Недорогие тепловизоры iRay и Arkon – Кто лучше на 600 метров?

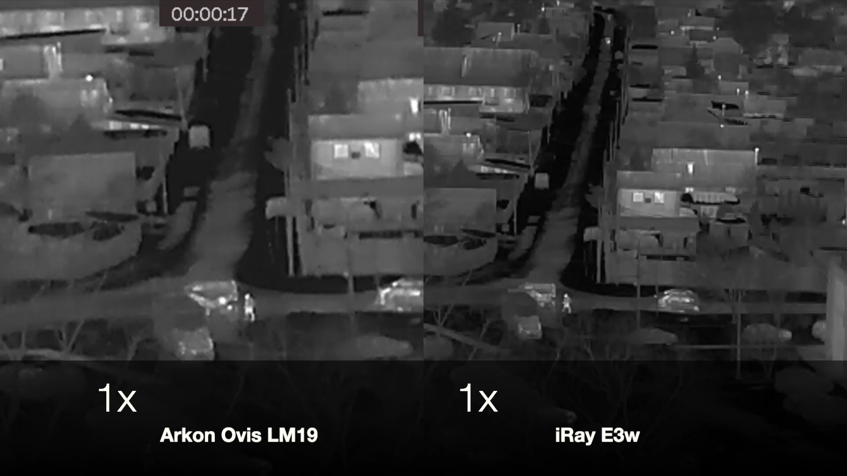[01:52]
На видео обрезаны края, чтобы сфокусировать ваше внимание в центре, но видно, что у IREI угол обзора в два раза больше.
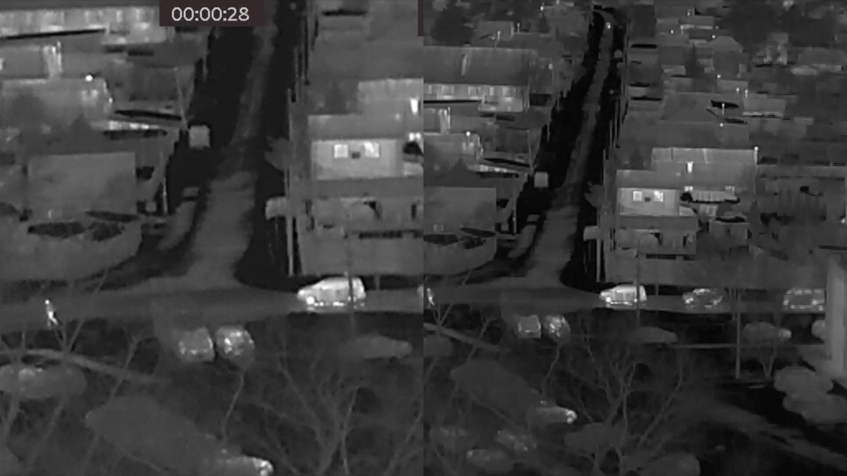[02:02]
Дальше я поиграю с изменением кратности, чтобы привести картинку к одинаковому виду.
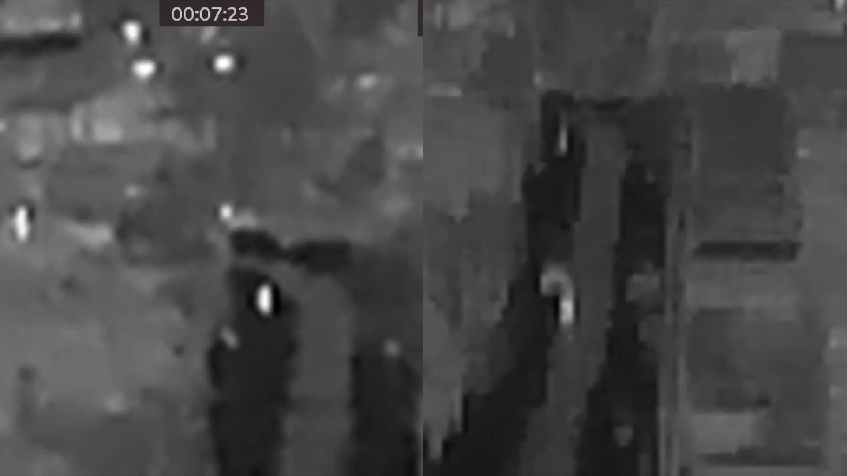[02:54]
Максимальная дистанция наблюдения в мое окно 600 метров и максимальное увеличение ARKON – 8 крат,
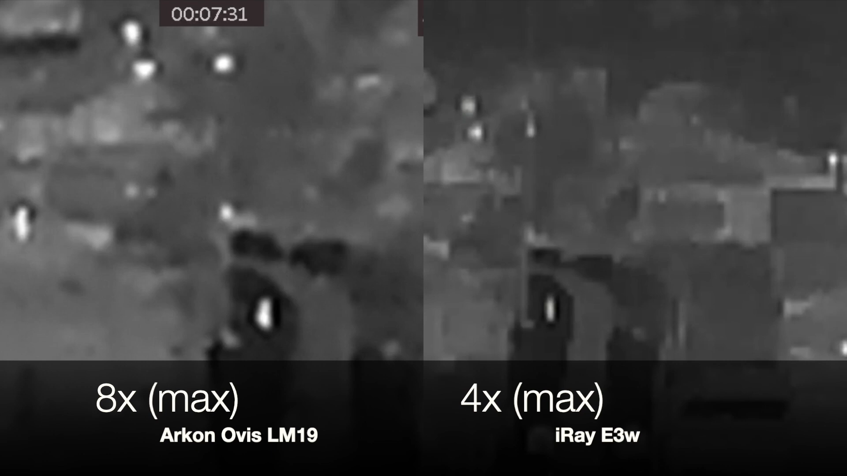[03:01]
цифровой зум и цифровой зум у IREI – 4 крата. Вдали идет человек, приближается с 600 метров примерно до 500. Ссылка на таблицу сравнения этих монокуляров в описании под видео. Если оно помогло вам определиться с моделью тепловизора, поставьте лайк. А если не помогло или по каким-то причинам не понравилось, напишите в комментариях, чего не хватает.